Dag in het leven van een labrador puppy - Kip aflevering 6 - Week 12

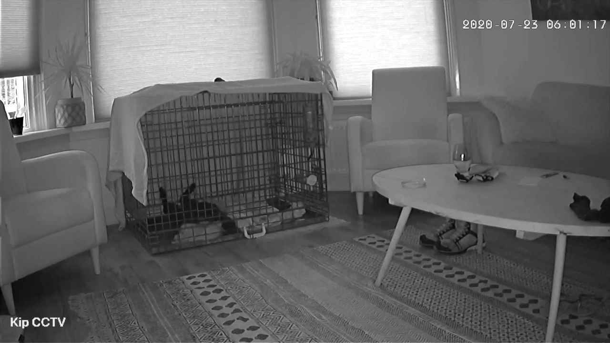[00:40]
Deze babyfoon heeft een bestuurbare camera en deze kan ik waar ik ook ben met mijn telefoon bedienen. Je ziet de tijd 6 uur morgens. Dit is de tijd dat Kip wakker wordt. Het maakt niet uit hoe laat we gaan slapen, zowel vroeg of laat. Om 6 uur is ze wakker. Ik ga de video zometeen iets versnellen.